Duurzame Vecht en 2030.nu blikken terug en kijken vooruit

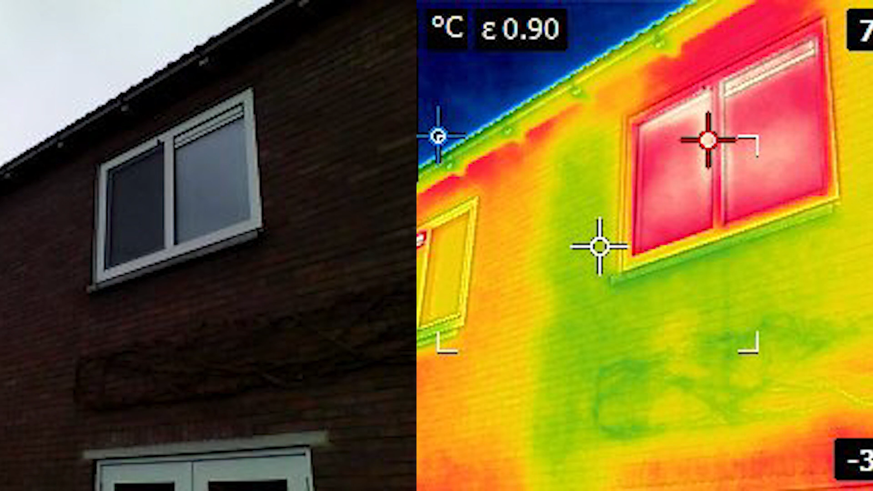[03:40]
temperatuurverschillen en dat geeft dus aan of ergens kou of warmte, laat ik zeggen, verschillen bestaan en dus lekt.